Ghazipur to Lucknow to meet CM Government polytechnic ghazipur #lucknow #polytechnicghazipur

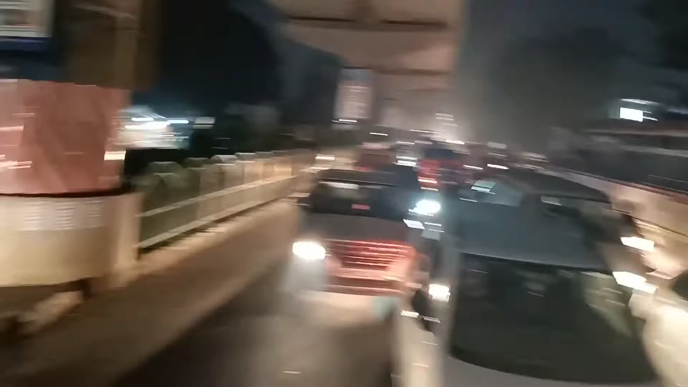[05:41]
और यह पीछे इतनी काड़िया लगी हुए है मातर के वलो वन विनिट के अंदर यह